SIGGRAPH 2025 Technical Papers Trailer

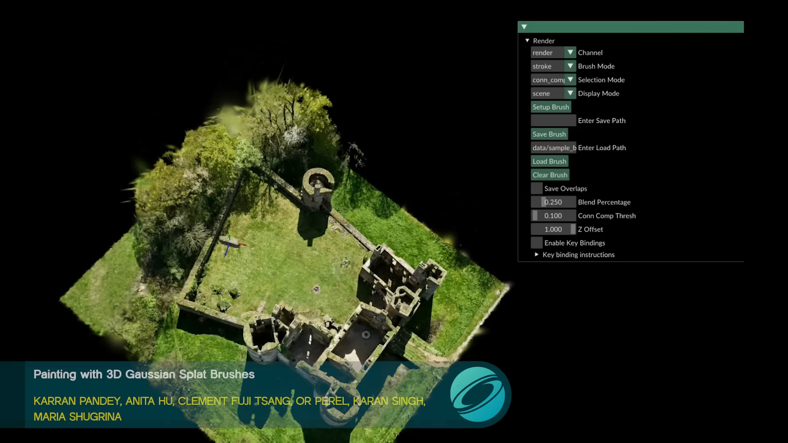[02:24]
This paper describes tools to select groups of splats, deform and stamp them along a brush path, and even do in-painting for seamless connection to the underlying scene.